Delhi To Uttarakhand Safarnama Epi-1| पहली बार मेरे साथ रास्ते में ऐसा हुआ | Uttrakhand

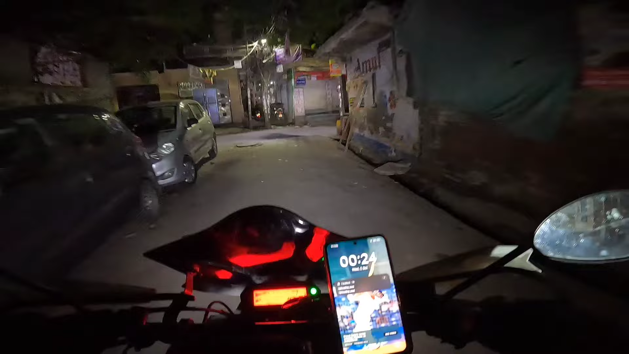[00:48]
का निकल चुके हैं यहां से और अब दिखते हैं कितने बजी हम राम्नगर पहुंचते हैं कि तो पहले चलते हैं से मैन हाइवे से
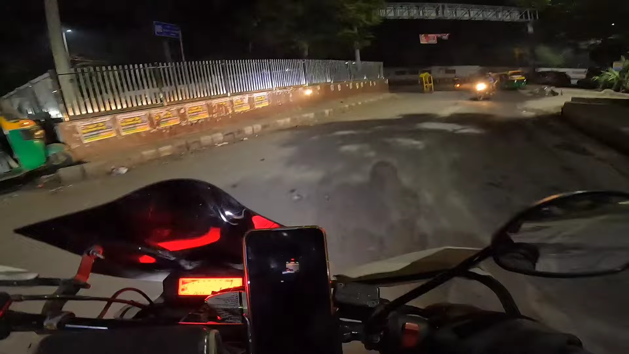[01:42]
चैनल अपकर अच्छा लगेगा तो प्लीज आप लाइक कोमेंट शेयर जूल किजिएगा तो निकलते हैं मिलते हैं आप से हाइवे रोड पर क्योंकि यहा हूं इंद्रपुरम
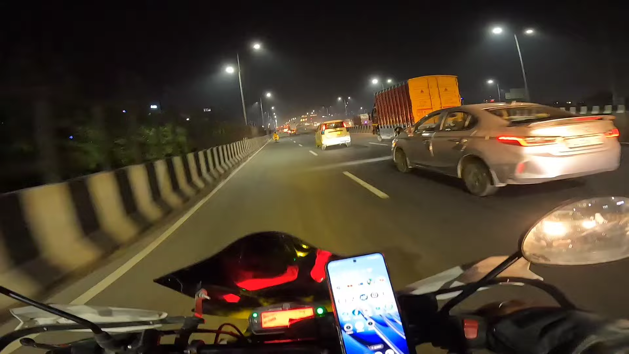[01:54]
में और निकल रहा हूं तो ट्राफिक अनजारा आप देख रहे हैं सब्वाइग बहुती सुंदर नजारा और ज्यादा ट्राफिक भी नहीं है और रात रात में हम तीन चार घंटे के अंदर हम काशीपूर या रामगर पहुंच जाएंगे बहुत ही ब
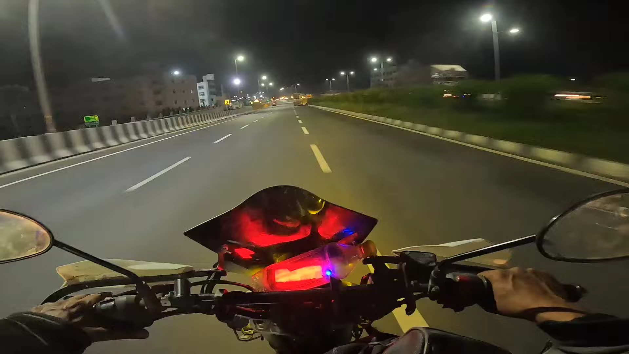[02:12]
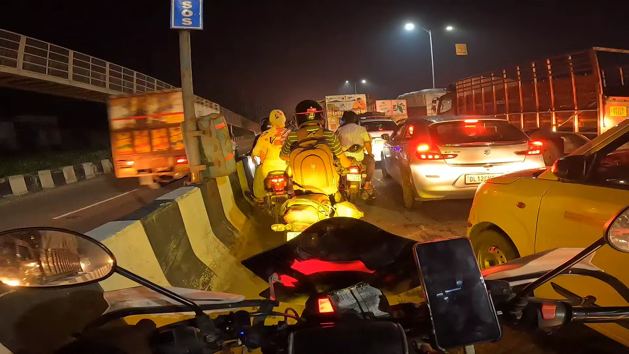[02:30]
करें ल का इद हम मसूरी से आगे पहुंचे तो यहां पर लग लगया है जाम पतानी ये जाम कैसा लग रहा है समझ में ये और हमारे
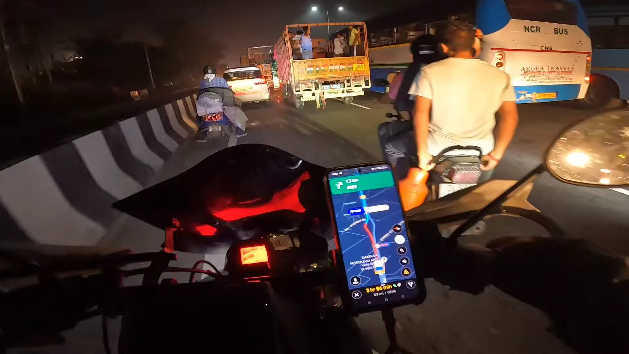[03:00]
काफी लोग मिल ले हाप पर सस्क्राइबर मिल ले हाप पर जो की फूस रहे हैं कि कहा जा रहो क्या जा रहो तो यहाँ पर जाम बहुत दिर से जाम लगा पड़ा है यार पता निक्यों तो गाइज और लेडी जो है यहापना तेड़ �